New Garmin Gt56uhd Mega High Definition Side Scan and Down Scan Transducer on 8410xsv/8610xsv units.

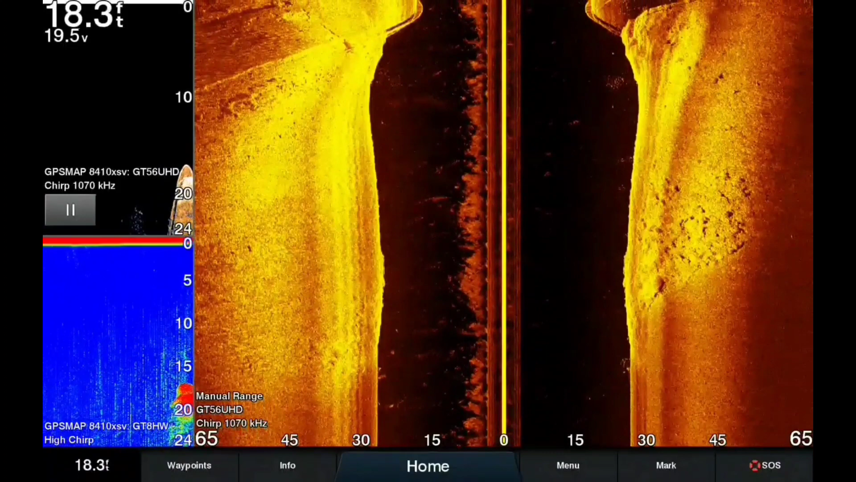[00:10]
Welcome Bass Nation, I just wanted to give a quick little video of the new GT56 Garmin transducer. This is a 1070 Hz transducer shooting side scan and chirp down scan and then also I have my thru-hole traditional sonar reading as well as on these screenshots.
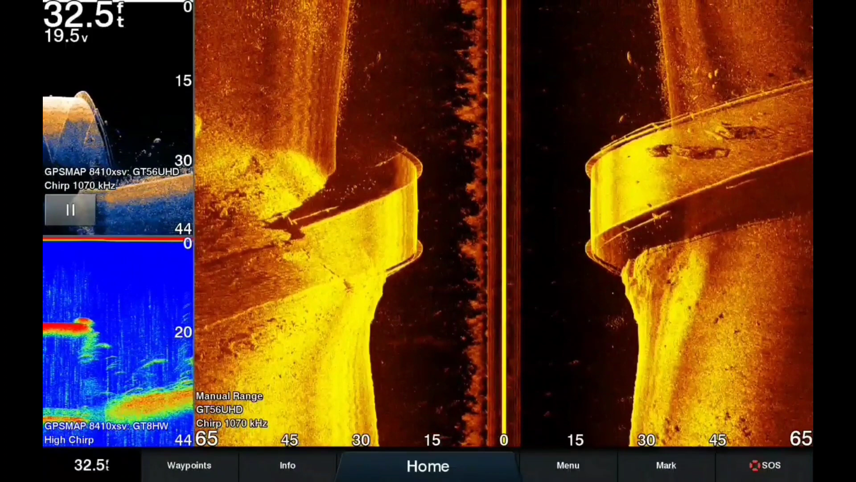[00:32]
On screen: depth 32.5 ft
This is a bridge that's in a lake called Lasin Lake in Kansas, it's a power plant lake. I just wanted to kind of go over the bridge one time just to see how clear the image is. I didn't adjust the factory settings at all in this video, I just took it straight out of the box, hooked it straight up and went out to the lake and idled by some spots that I wanted to
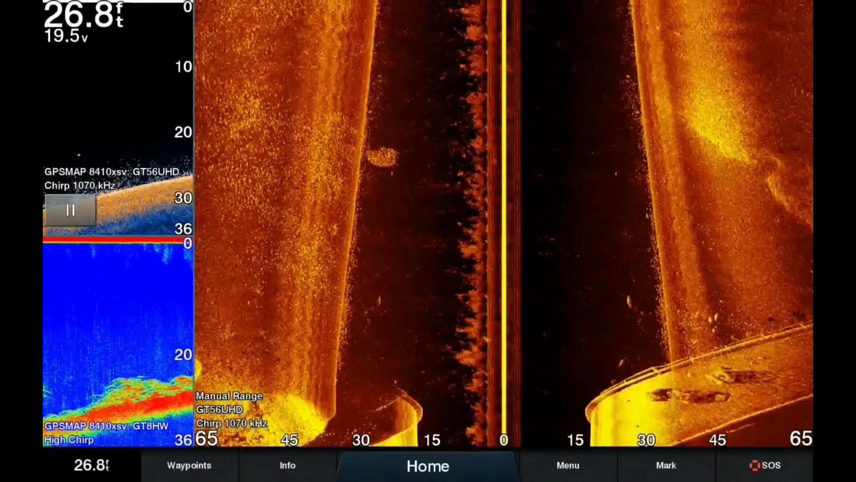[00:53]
On screen: depth 26.8 ft
see what the difference of imagery was compared to what my old graphs were.
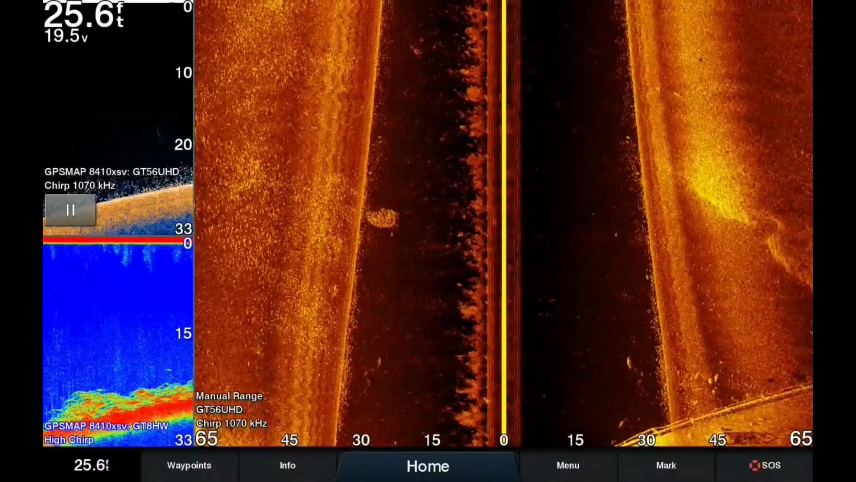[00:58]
I was running a GT30 transducer I believe it was with the 7607s and I've
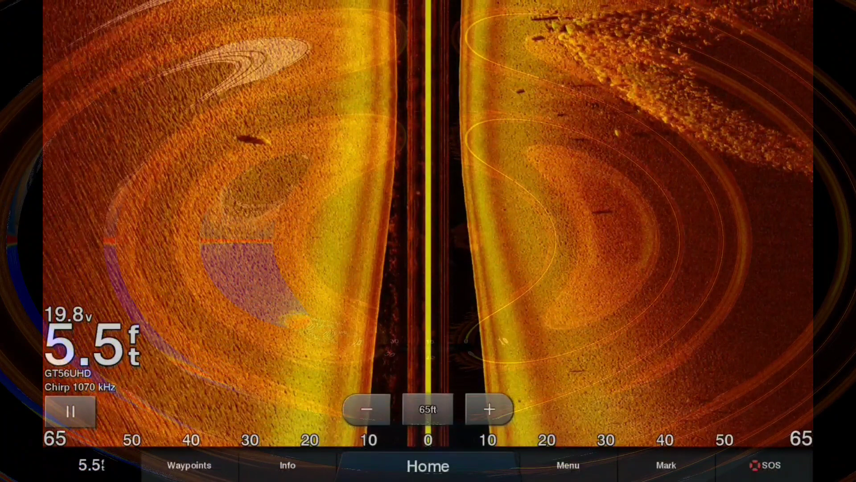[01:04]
On screen: depth 5.5 ft
upgraded to the 8410s with the new GT56 UHD transducer. Like I said this is the 1070 down scan and a 1070 side scan on these images here in just a second.
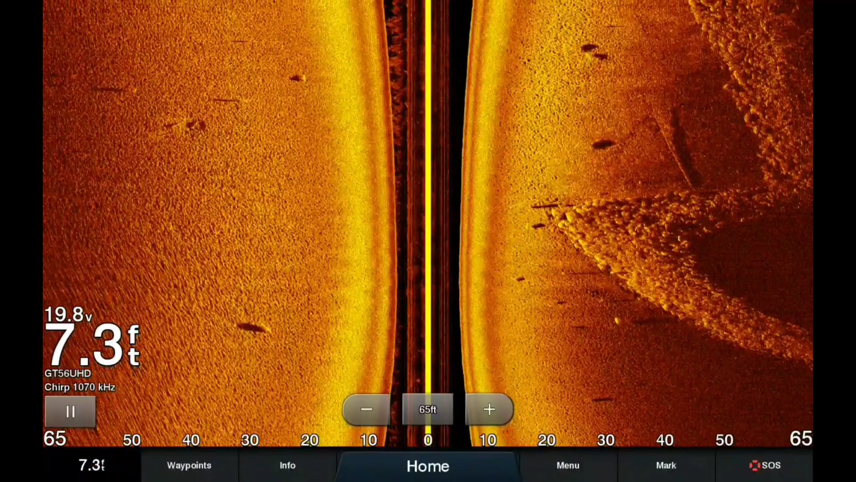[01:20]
On screen: depth 7.3 ft
This is a secondary dam on this lake, there's a road, an entrance road to the power plant that they made and there's a rock wall so it's kind of like a secondary dam.
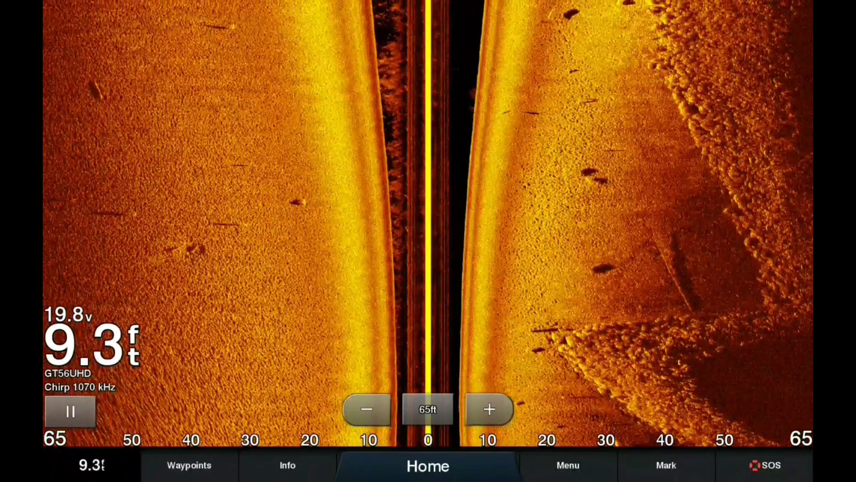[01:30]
On screen: depth 9.3 ft
It's got two little peninsulas that come off of it and when they flooded the lake there was four drain pipes that were, you know, covered over when they put the rock wall in for the road or for the road bed. And you're going to see those pipes here on the right hand side here in just a second. There's going to be four pipes. First you're going to see a school of fish right before the pipe starts and then you're going to see four pipes in total and right after the second or the last pipe you'll see another school of fish. So just kind of wanted to show you guys what it looks like. If you guys are considering getting the GT56 pretty impressed.
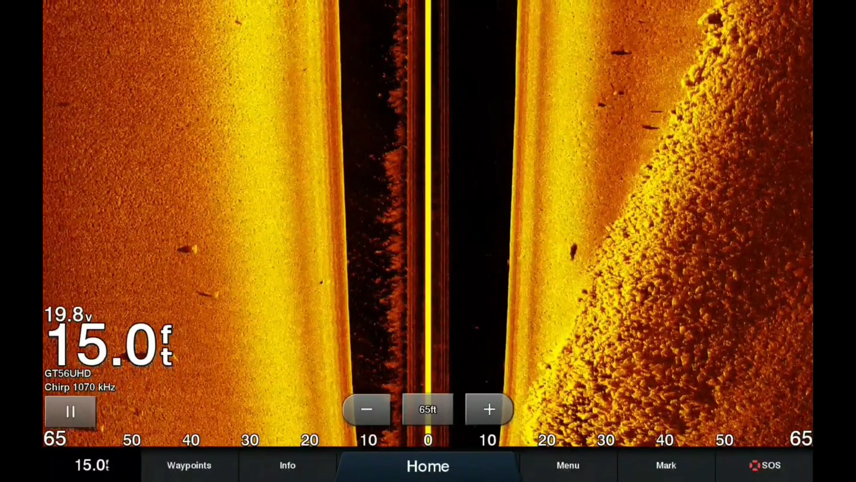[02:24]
On screen: depth 15.0 ft
This is straight out of the box on the amber color palette so can't wait to get it dialed in even more. Here comes the school of fish here after that secondary little peninsula of a rock wall there. There's going to be a pipe that comes out and you're going to see a big school of fish or a decent school of fish on this first one. And then after the fourth pipe you'll see another school of fish so and then you see the occasional stragglers on the left hand right hand side if you're looking for the shadows and the white spots but again this is the GT56 by Garmin the newest transducer out there on the 8410s. So please like and subscribe and until next time we'll see you soon.